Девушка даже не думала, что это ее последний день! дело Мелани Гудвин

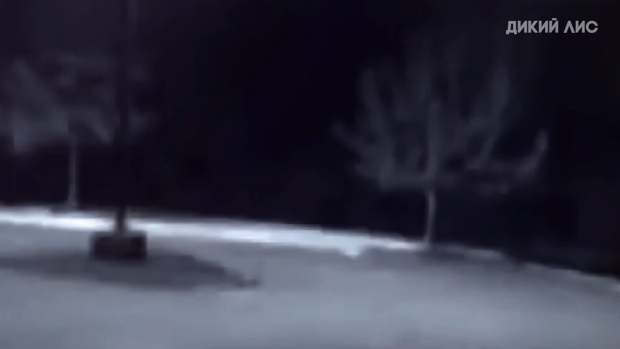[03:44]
как мужчина подъезжает на красном Сатурне, выходит из машины и достает то, что, как оказалось, является телом. А через несколько минут появляется большое пламя. После того, как мужчина поджег тело, он сел в машину и уехал. У следователей есть записи того, как неизвестный пытался избавиться от тела этой женщины. Но так как они не могли установить личность подозреваемого или жертвы, у них было много работы.